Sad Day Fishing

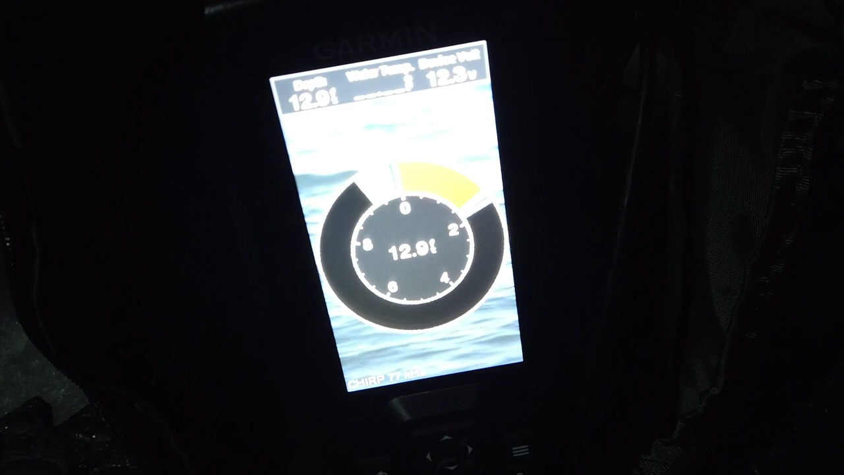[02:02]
showing up on the flasher but no bueno today my goal is to kind of target some white fish but at this point it's later in the day so i'm kind of looking to get anything but hey this is fishing